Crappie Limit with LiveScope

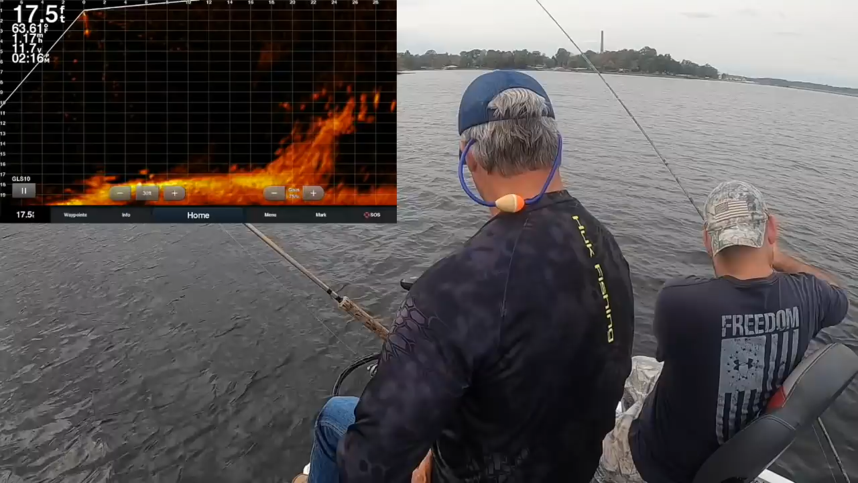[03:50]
down low there it is falling on the big stump
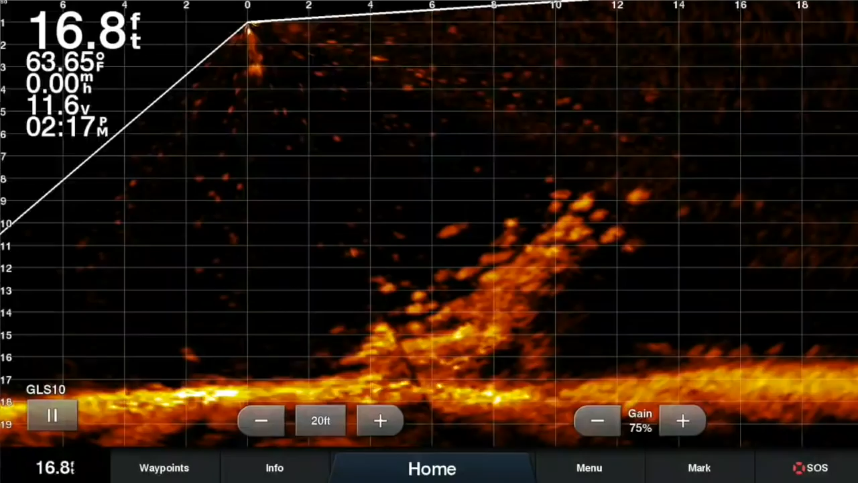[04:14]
On screen: depth 16.8 ft, water 63.65°F
good fish
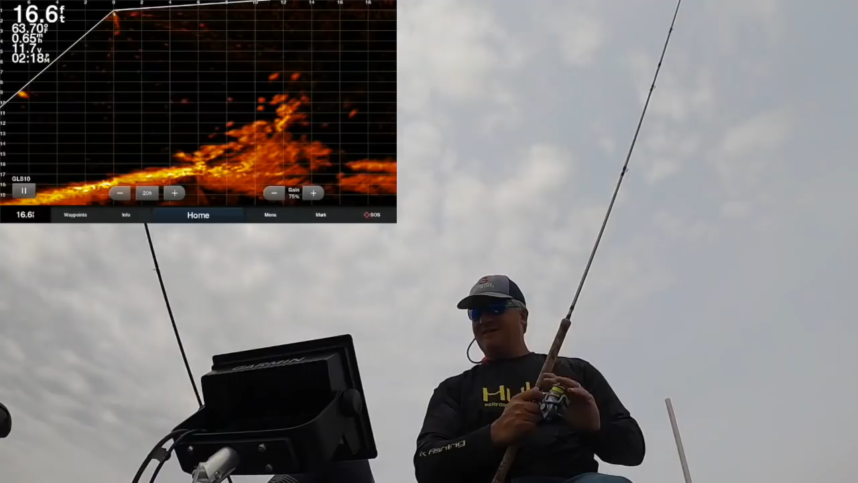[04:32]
On screen: depth 16.6 ft
hopefully you saw that on active captain nice coming out there we're pitching once that target gets within that 10 foot line look at that that's a ton of fish right there again i don't use there was a bite i really don't use spot lock when i'm on piles at all how do you feel about that marcus i don't know if you can see marcus behind the screen or not well if it was me i would use spot lock so you're a lot better some people like to use spot lock i like the way you drag it across
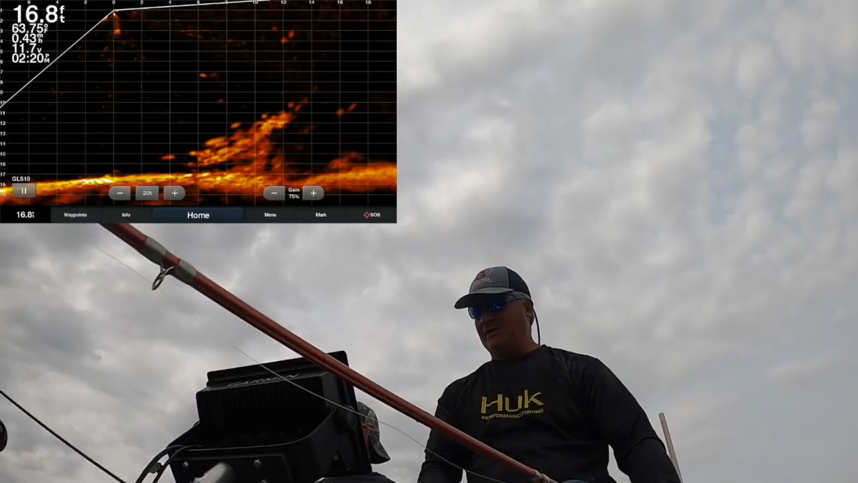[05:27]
On screen: depth 16.8 ft
on it so i can quickly change and see if that will affect the bike a lot of times it does
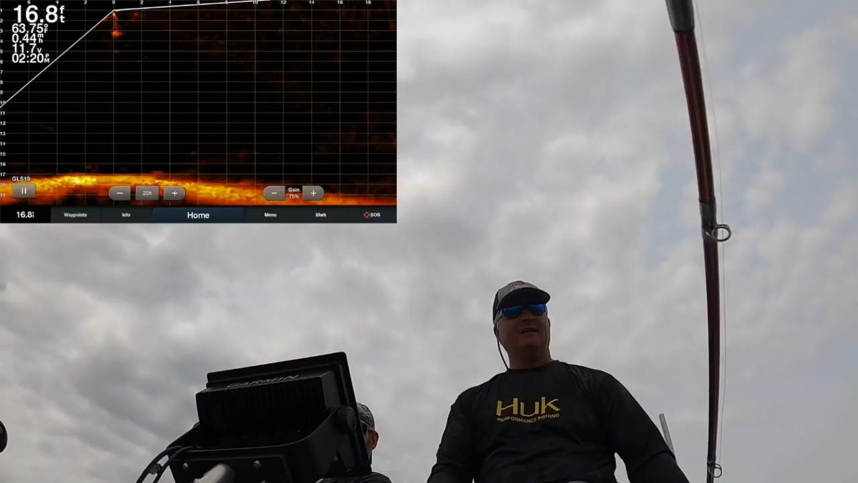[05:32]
that thing is just stacked on the side
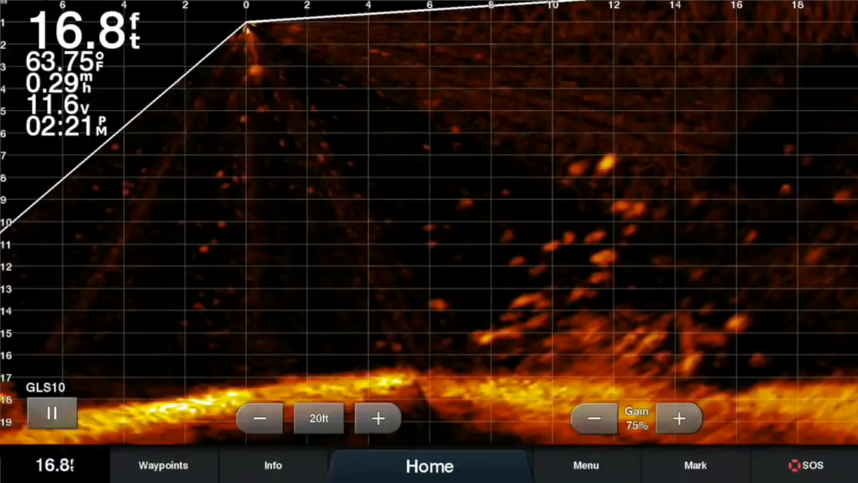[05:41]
On screen: depth 16.8 ft, water 63.75°F
there's marcus laying the hammer down getting the work done